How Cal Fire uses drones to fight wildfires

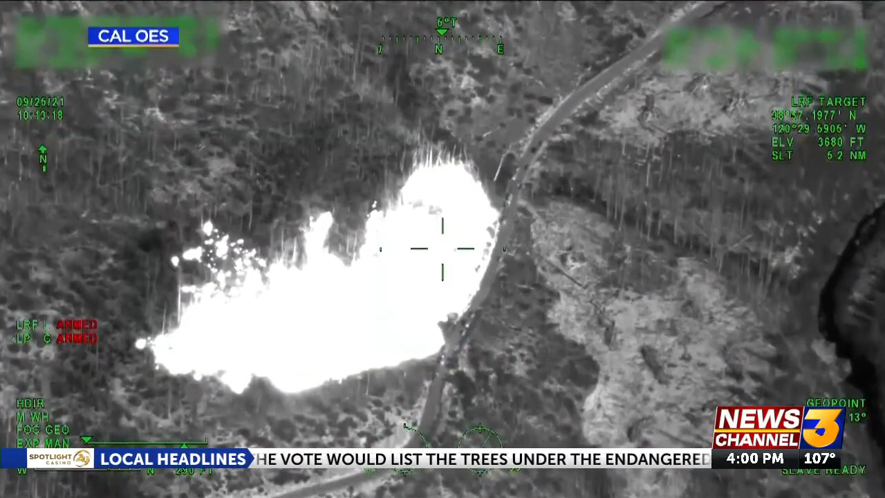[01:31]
Thermal images like this from California Emergency Services are recorded. It helps firefighters see past the smoke, giving them heat signatures of the land below.
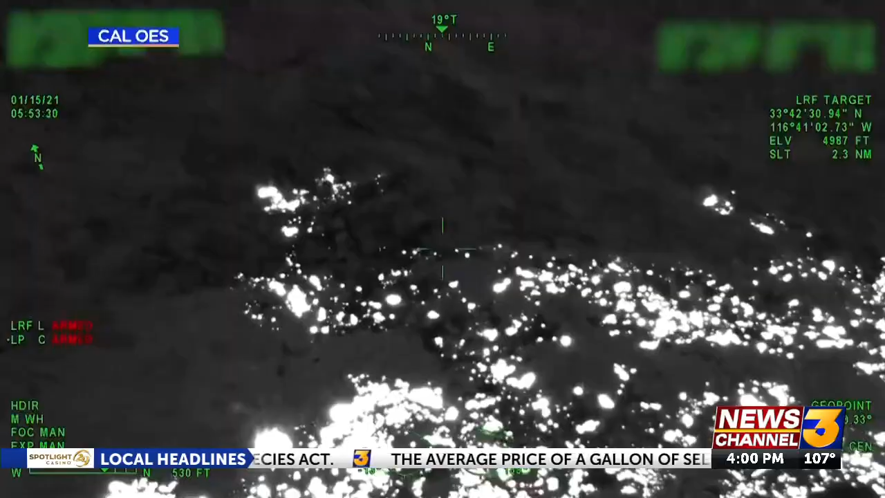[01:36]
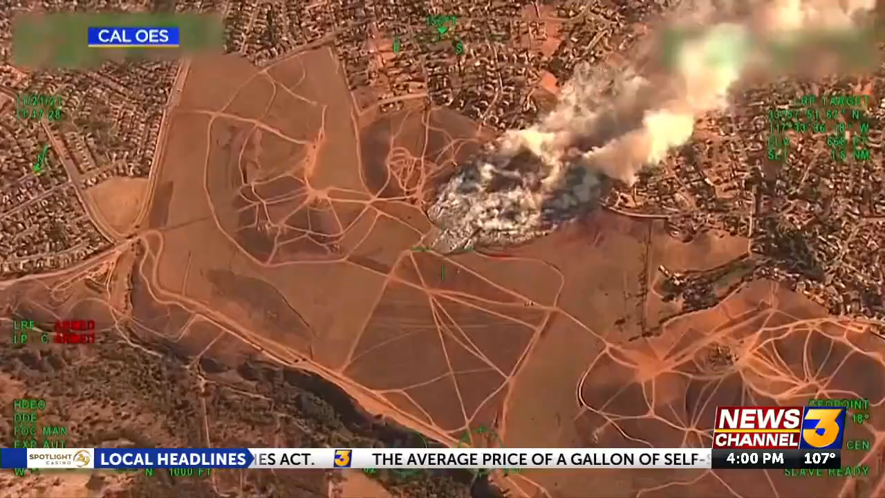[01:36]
Firefighters use that information to know where to build containment lines.
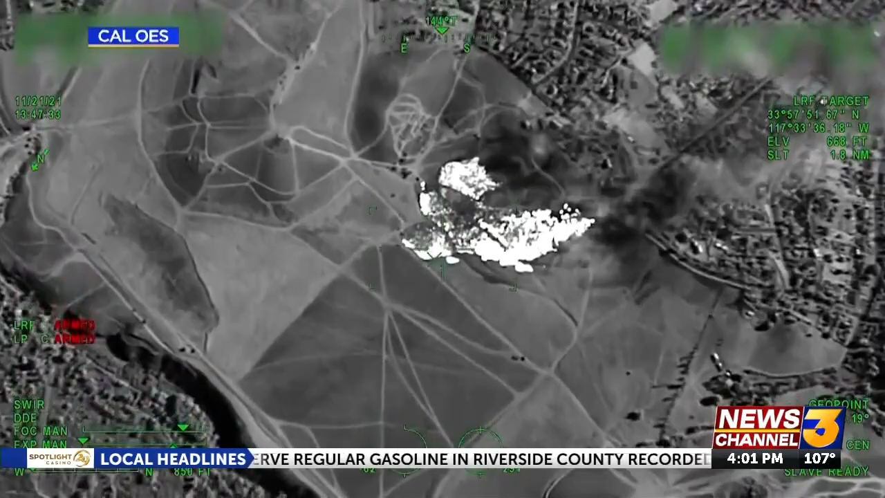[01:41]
Using these drones in the infrared, the instant commander can open up a camera within their vehicle and actually see the fire front and actually determine how much equipment they need to order.